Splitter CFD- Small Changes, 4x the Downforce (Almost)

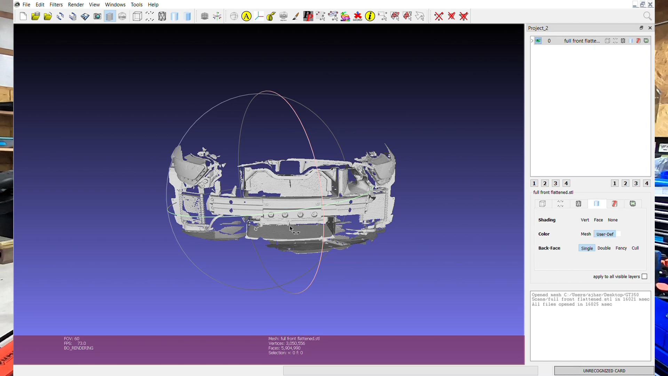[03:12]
See I'll put a little across the screen of that.
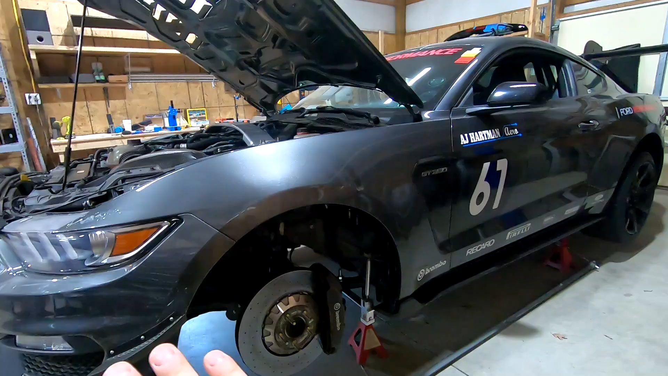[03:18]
I also scanned up under this whole entire wheel well and scanned you know the shock body,
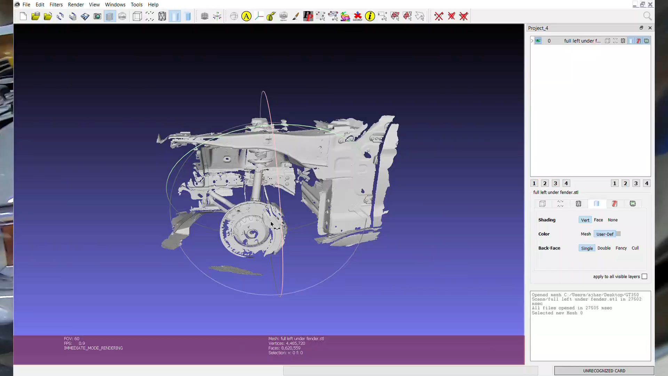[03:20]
the control arms,
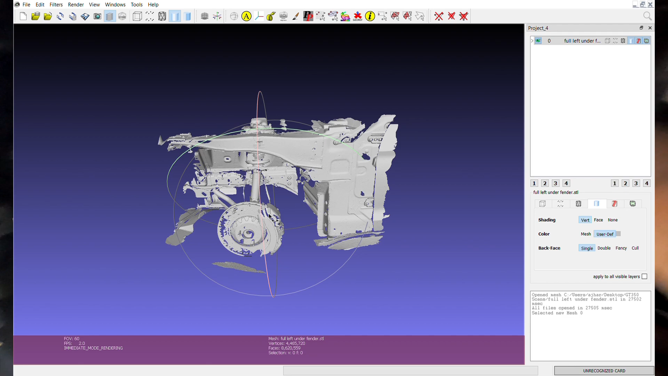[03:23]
exactly where the coolers are, everything.
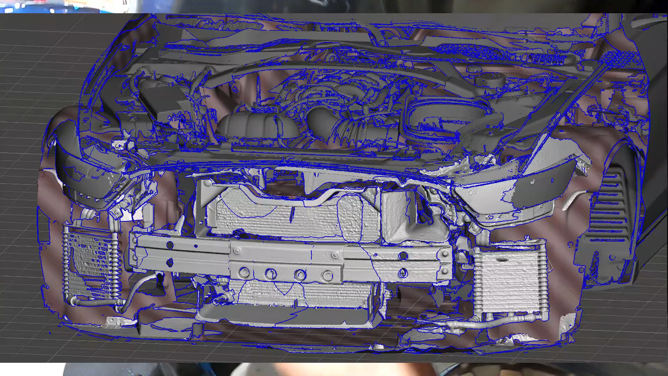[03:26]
And the reason I'm mentioning all of that is because the CAD model that we sent to Kyle to use for